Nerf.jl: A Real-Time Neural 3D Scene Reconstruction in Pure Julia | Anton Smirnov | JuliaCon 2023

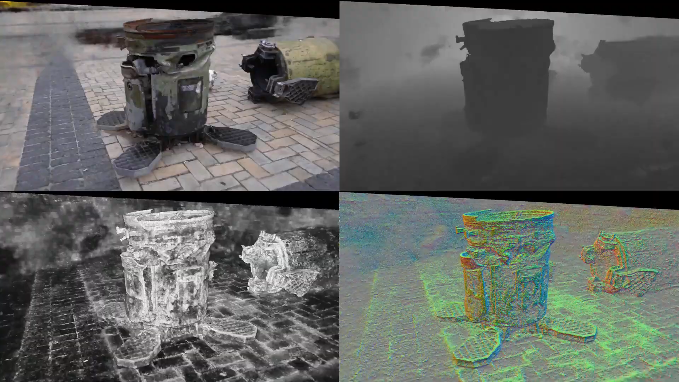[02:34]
To allow rendering high-resolution frames and avoid running out of memory, we support tiling rendering, where frames are processed in small chunks, thus reducing the amount of required memory. Users can change rendering resolution on the fly, adapting it to their needs and to new datasets.
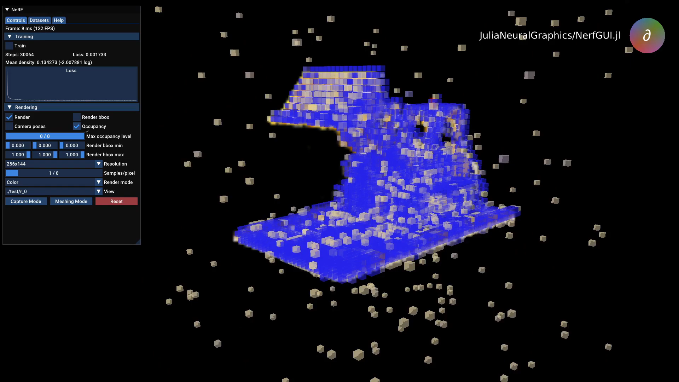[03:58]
As was mentioned previously, we support a number of other rendering modes besides regular color rendering, which users can select between.
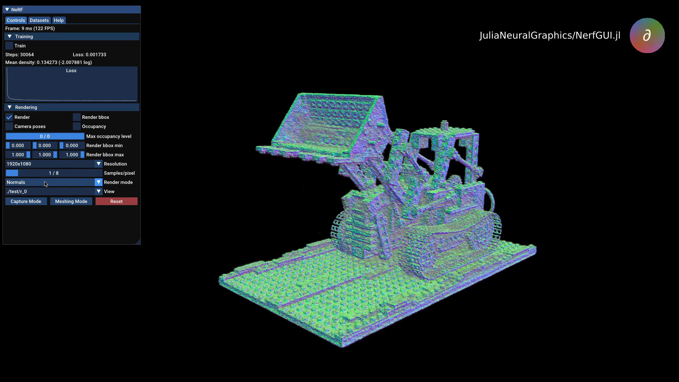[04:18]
Nerf.gui.gl also supports capturing videos using user-created camera paths, which you can construct and edit in the application itself.